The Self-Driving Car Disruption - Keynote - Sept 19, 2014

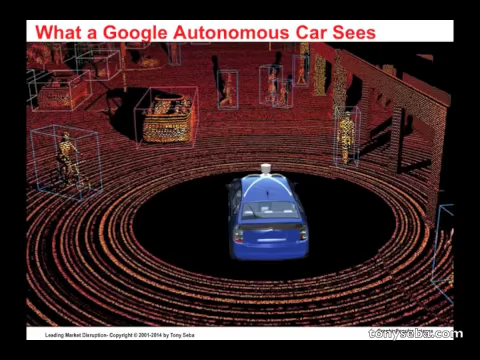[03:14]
It's not in the future. It's now. Now, let's talk about price, because, you know, these things must be pricey, right? And this is what a Google car sees. It's pretty fascinating to look at how the—this technology is called LiDAR,